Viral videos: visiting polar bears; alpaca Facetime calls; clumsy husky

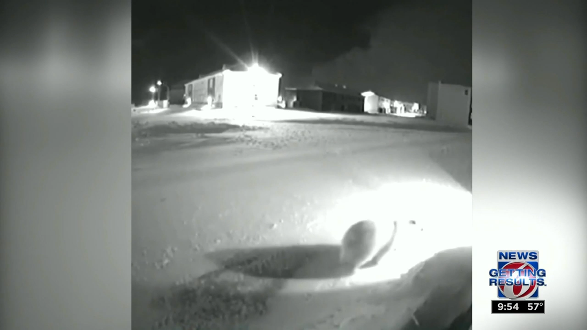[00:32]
You can see the bears making themselves at home, roaming apartment buildings and around neighborhoods. We're talking like more than 50 bears.